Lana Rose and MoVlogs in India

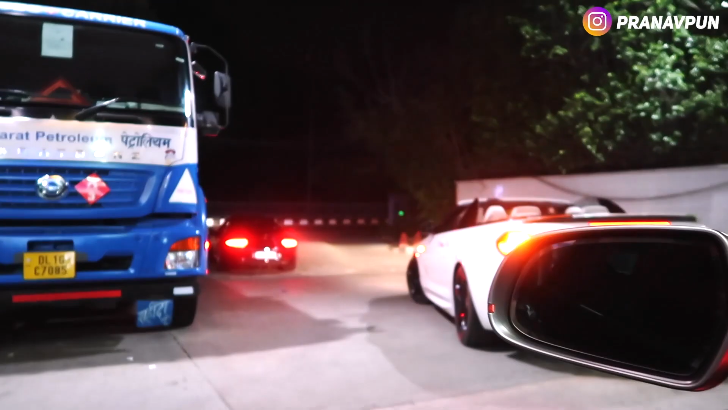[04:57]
them are in the g wagon look
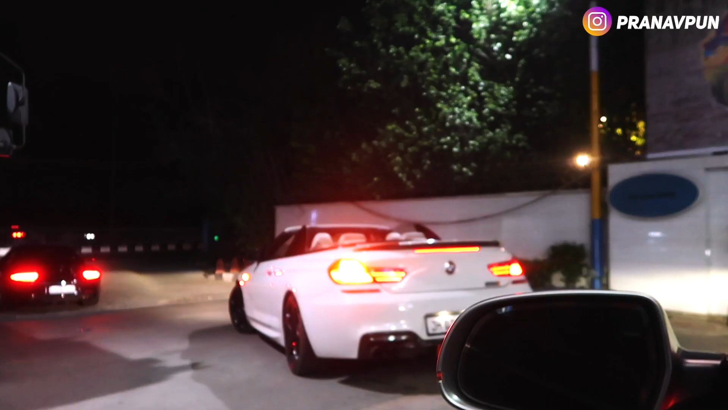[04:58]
the boys are going convertible in this weather it's going to be a great scene
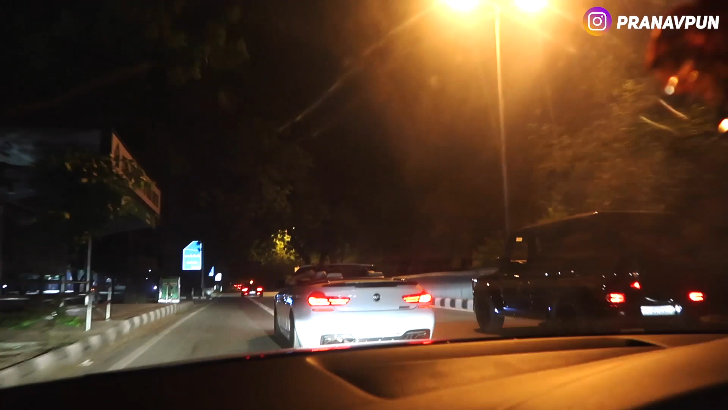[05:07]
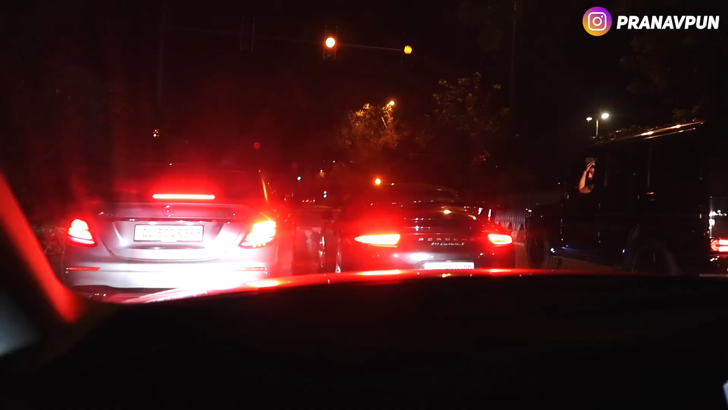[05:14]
it looks like an insane drag race is going to happen with the e63 911 and the g wagon and the wagon r
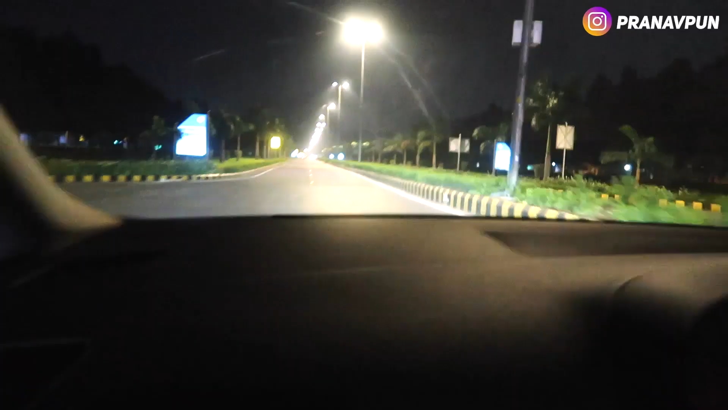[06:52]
this is like the best road for delhi